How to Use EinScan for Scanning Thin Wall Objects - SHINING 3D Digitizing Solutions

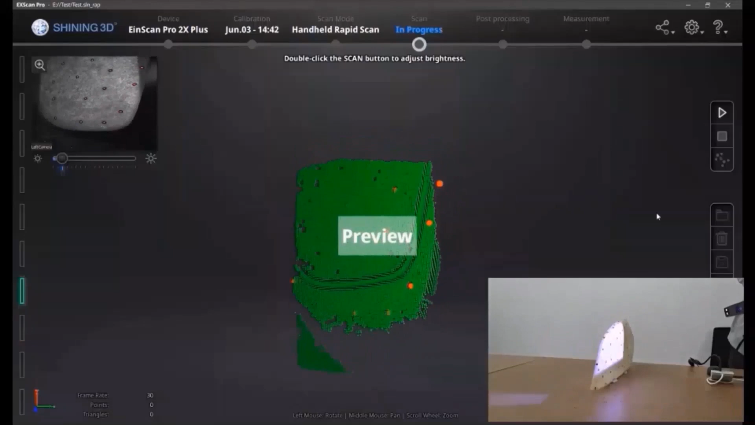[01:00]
red dots are the markers that's been detected. We're going to start it from the object,
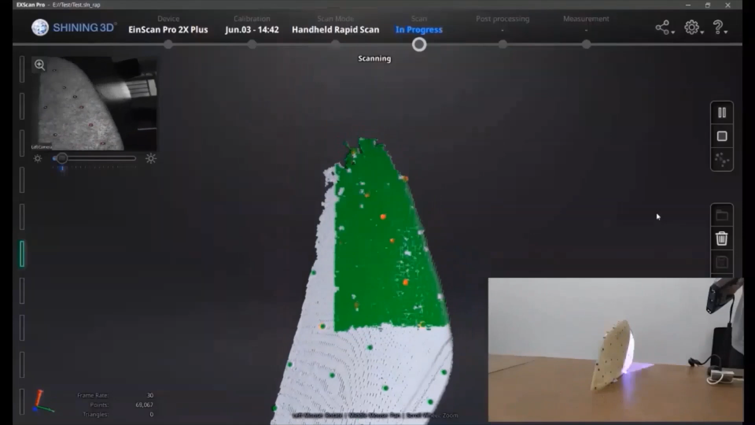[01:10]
first we cover one side of it, just move slowly to get the full thing.
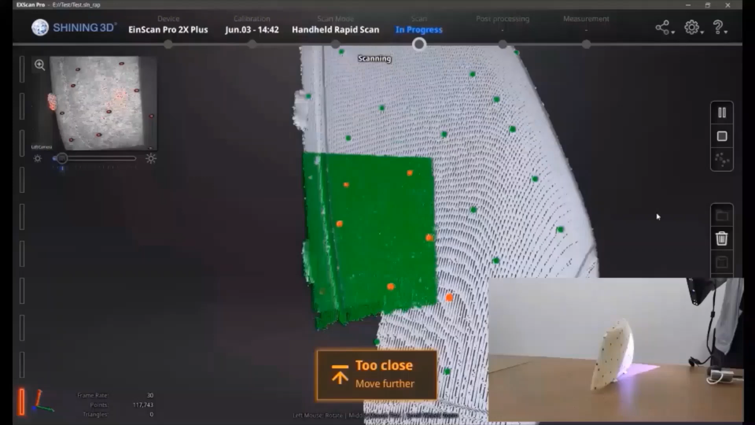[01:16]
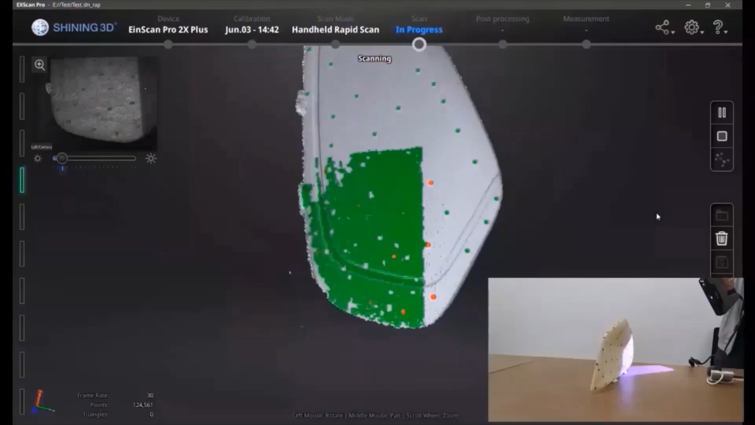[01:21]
Then, after you get it, we can move slowly to the table where we're going to go around to the other side.
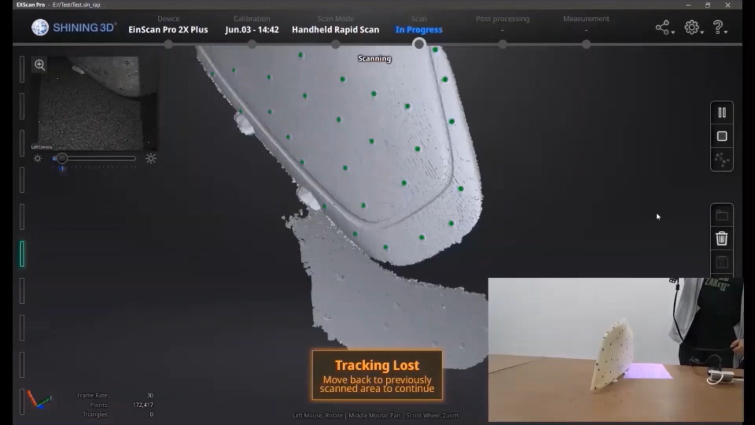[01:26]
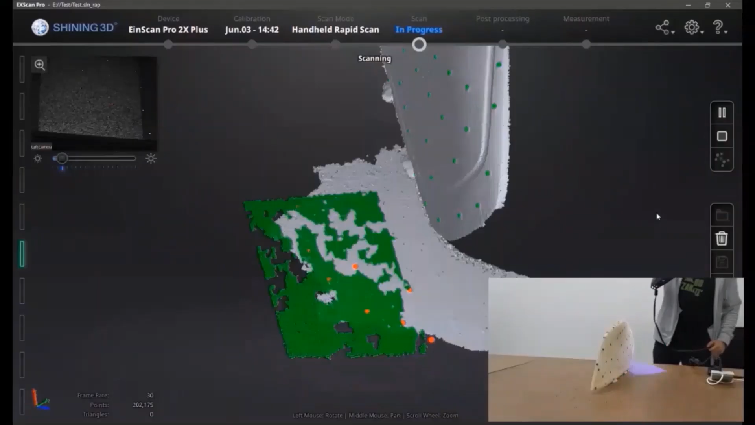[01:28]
It's okay if you have some tracking loss because you know it's a 90 degree turn,
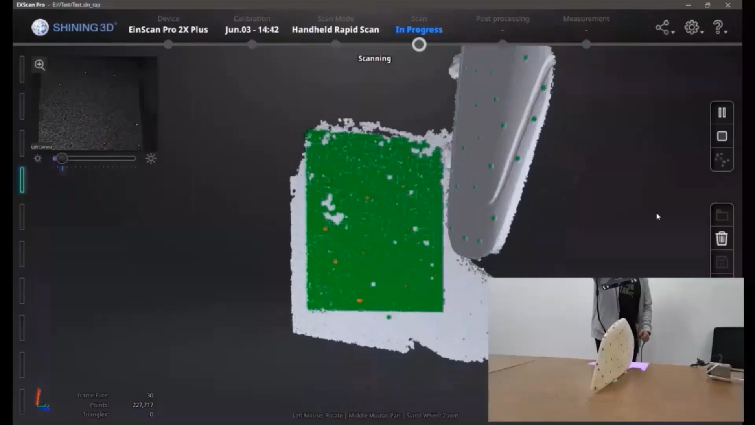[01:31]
so just make sure you go slowly
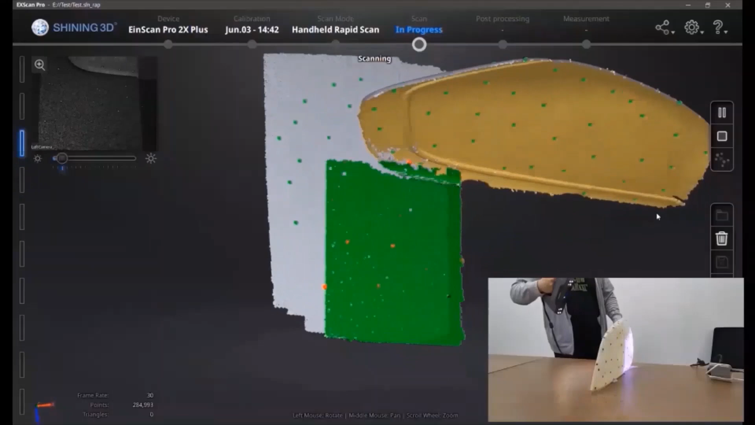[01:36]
and back to the other side and cover it again.
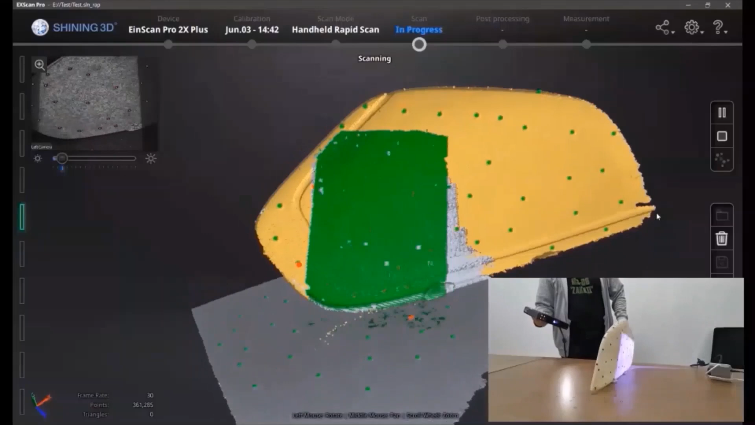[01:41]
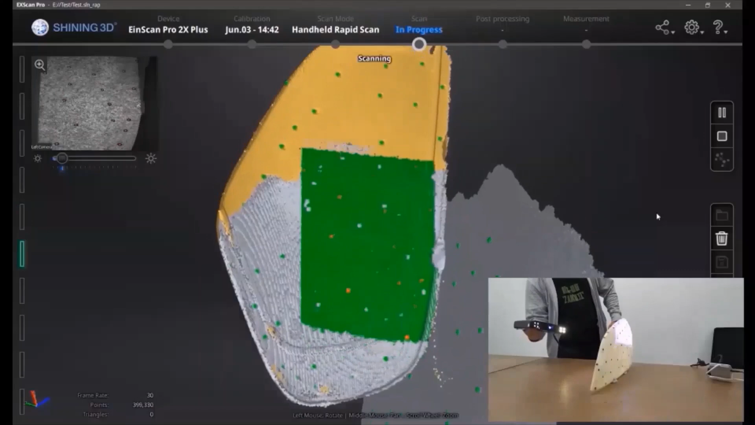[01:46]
Do a full scan of the back side and we don't stop here.
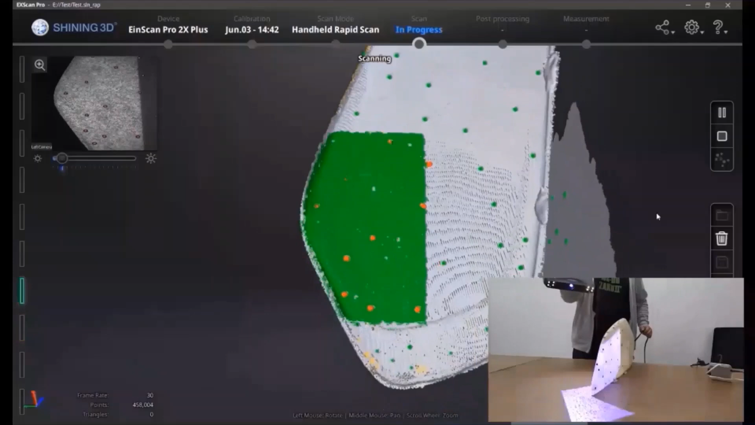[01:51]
Next, we're going to go back to the table,
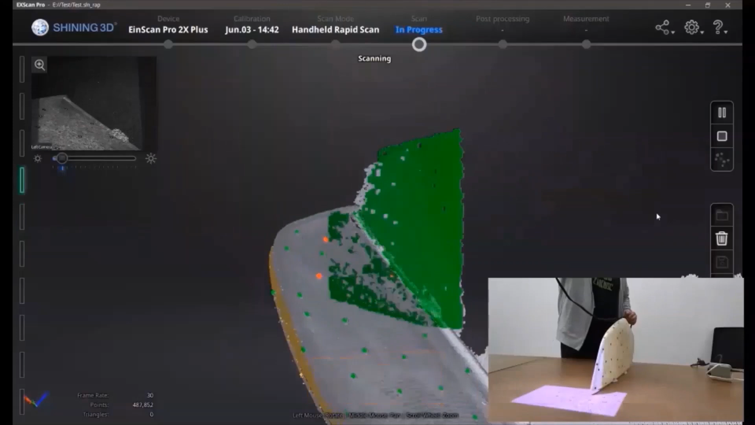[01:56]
turn around and go back to where we started to get a full loop.
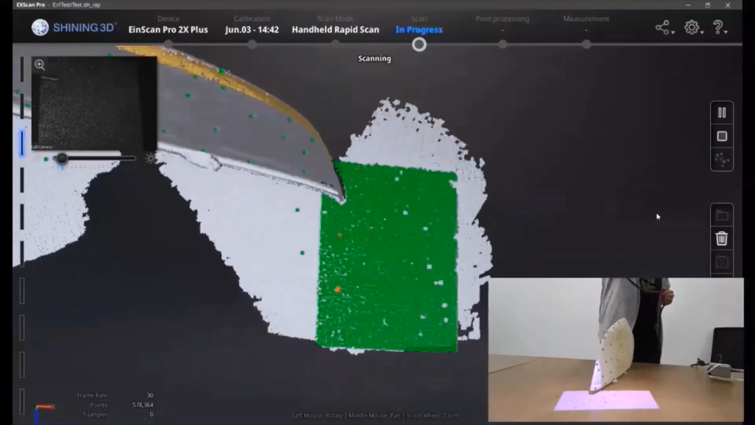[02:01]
The purpose for doing this is
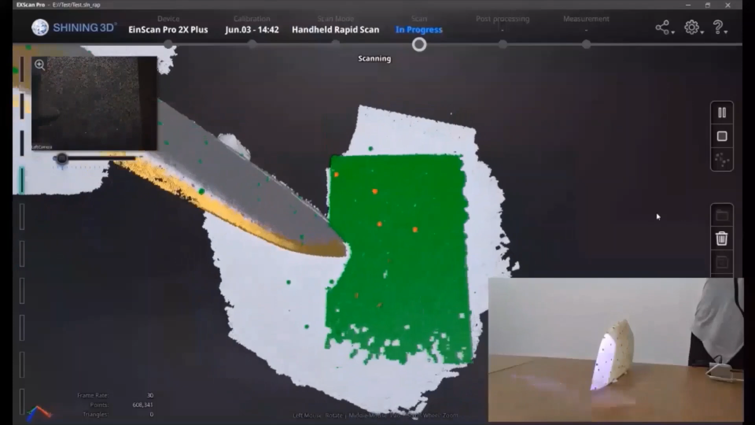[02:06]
that we want the whole scan data form
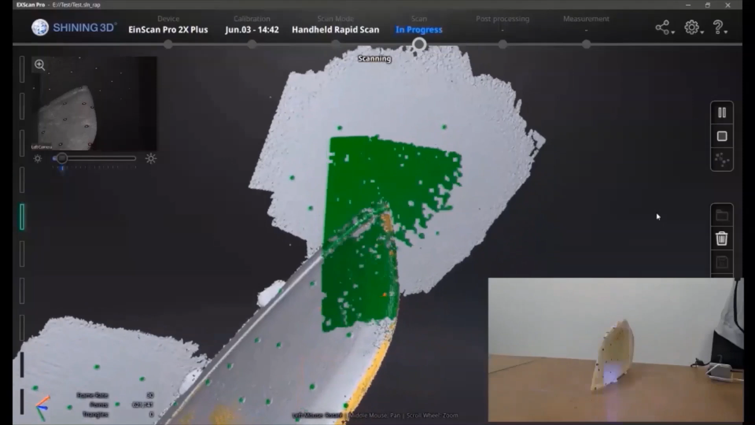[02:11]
a loop which actually will be helping aligning in the future.
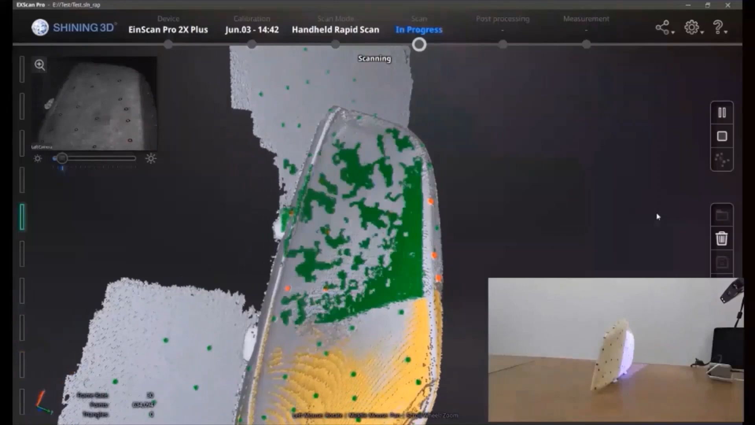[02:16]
Because if you don't have a full loop data, there will be accumulated errors.
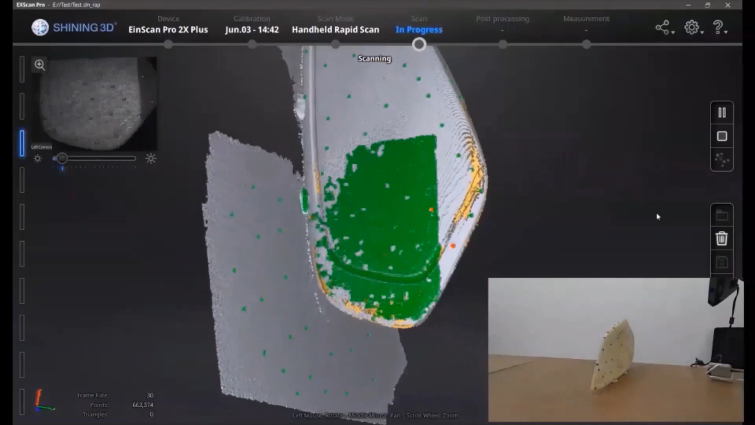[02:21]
So, the alignment may not be good,
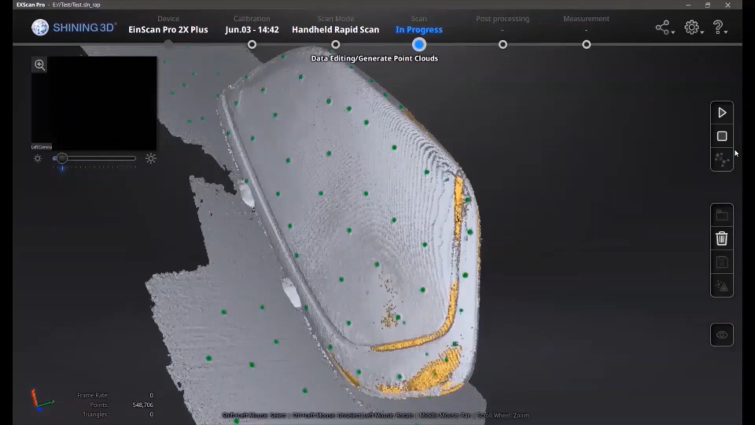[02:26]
but once you function a loop,
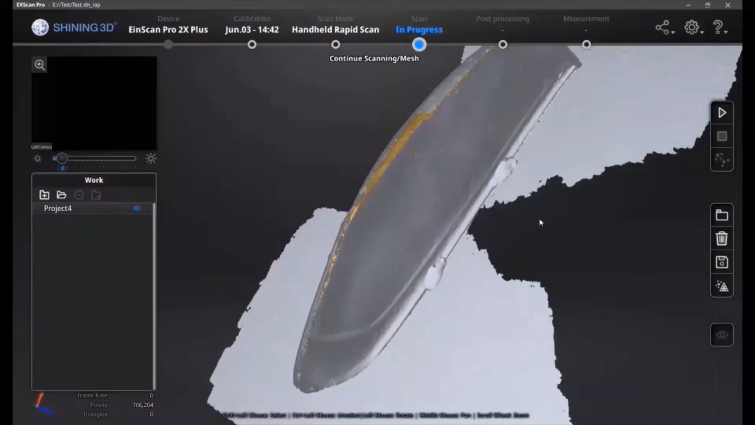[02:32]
then the algorithm will try to construct the full loop and
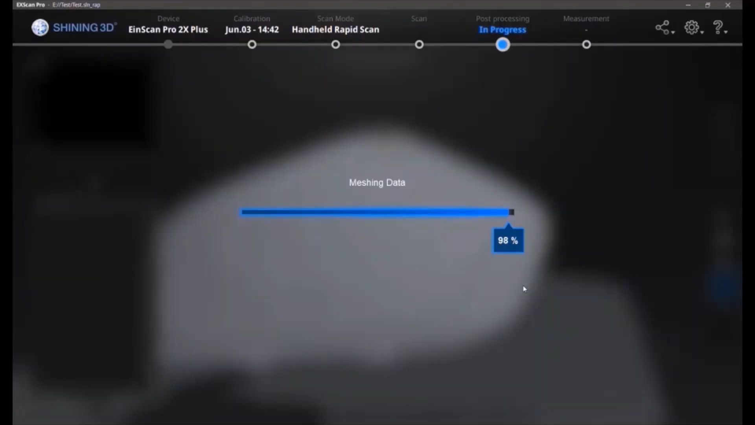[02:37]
align the data back.
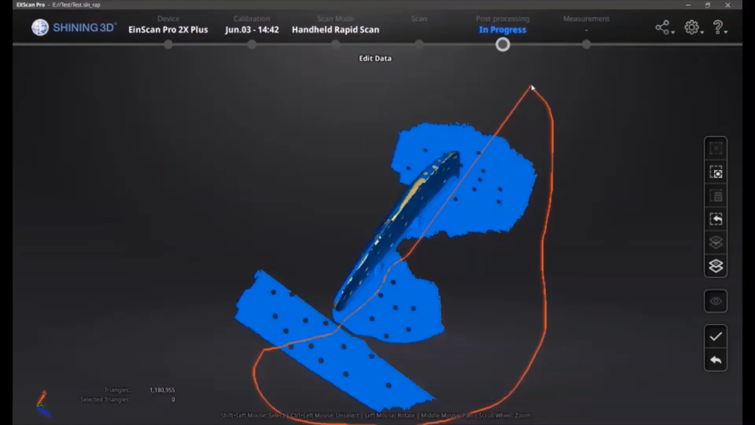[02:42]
So, see the results here, we can delete the part that we don't need.